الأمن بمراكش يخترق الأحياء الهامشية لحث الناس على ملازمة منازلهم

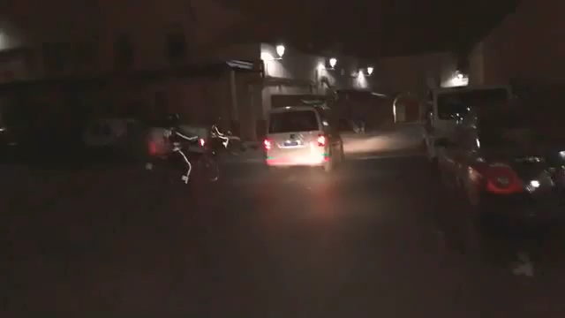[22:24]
الناس ديال الامن تيتوجهوا المنطقه ديال الزاويه سي بلعب بس الزاويه.